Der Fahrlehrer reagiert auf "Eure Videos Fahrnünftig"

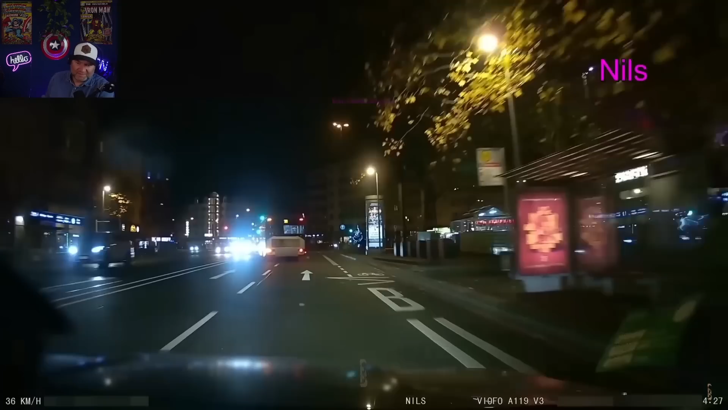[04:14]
Okay, ganz kurz. Der Bus wollte ja noch nicht mal links abbiegen. Seht ihr das? Das ist eine gerade Ausspur. Eine gerade Ausspur. Würde der Bus jetzt links abbiegen wollen, kann ich verstehen, dass der Gegenverkehr denkt, und, oh gut, wenn der links, dann ich auch noch mal schnell rum.
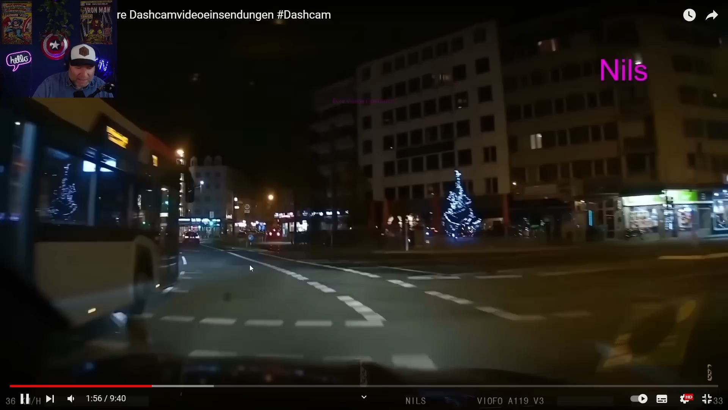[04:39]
Aber er wollte hier geradeaus fahren. Und da dachte sich der, der jetzt gegenüber kommt, jetzt aber noch mal schnell Gas. Und hat aber unsere Spur ebenfalls vergessen. Oh mein Gott. Und jetzt blockiert er den Bus. Jetzt, ey, wenn's richtig schief gegangen wäre, wäre der Bus jetzt reingefahren und Nils wäre jetzt hier reingefahren. Bam. Auf, was für eine Idee. Also, wie kommt man da drauf? Alter. Unglaublich. Ja, ein Satz mit X, das war wohl nix.
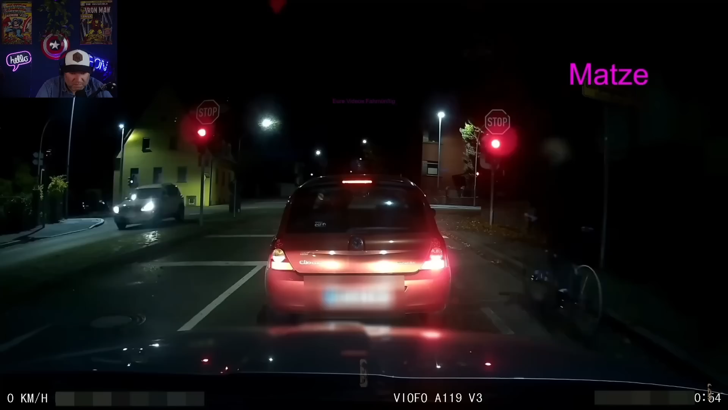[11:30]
Das holen wir mal nach. Hm, okay. Die fahren aber auch richtigen Freestyle, ne? Und Licht hat der Rotze auch nicht. Aber ganz wichtig ist hier eigentlich nur, was die Fahrradfahrer machen, ist Puppkram. Aber die Autos, die lassen keinen 1,5 Meter Seitenabstand. Ja, das ist alles, was zählt.